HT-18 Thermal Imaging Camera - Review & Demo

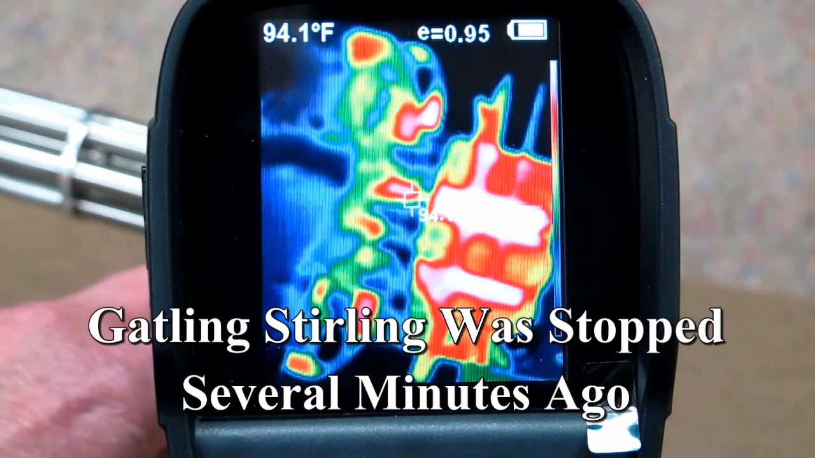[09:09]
On screen: spot 94.1°F
You can see the displacers are hot and the silicone tubes leading to each cylinder and the cylinders have been heating up.